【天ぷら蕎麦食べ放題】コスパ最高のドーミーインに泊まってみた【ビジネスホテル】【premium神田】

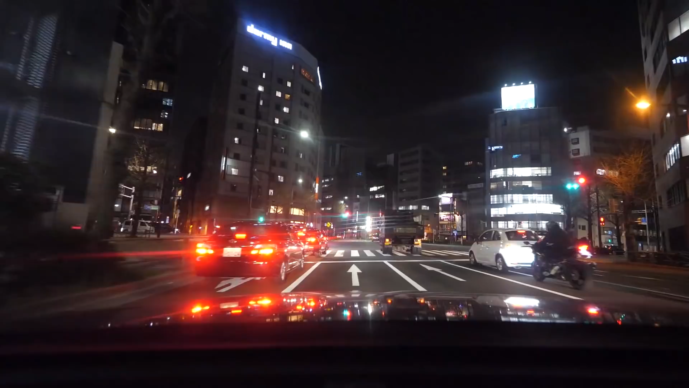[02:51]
いや、まだ…あった!ドーミやりましたよ皆さん!こちら!茶色カバンがちらと見えますか?ドーミイン神田プレミアム全く駐車場がない近くを探しましょう